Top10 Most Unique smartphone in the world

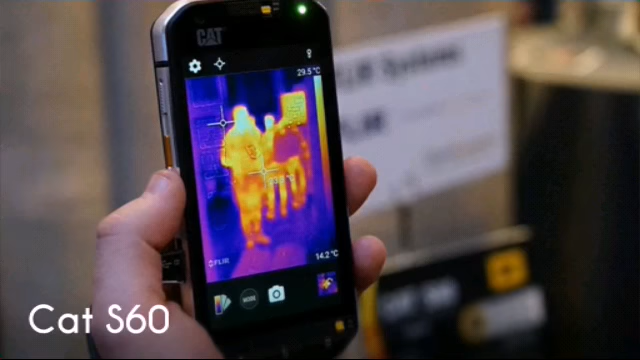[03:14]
On screen: scale bottom 14.2°C
number five cat s60 the most unique feature of this smartphone is thermal camera but aside from that it's probably the most durable smartphone in the world it has dropped to concrete resistance up to 1.8 meters